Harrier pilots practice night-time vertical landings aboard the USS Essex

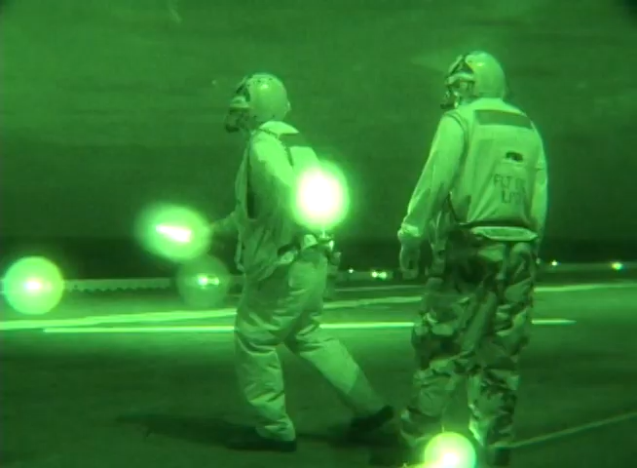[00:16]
Using night vision goggles to guide the aircraft in complete darkness adds a degree of difficulty to an already complicated maneuver.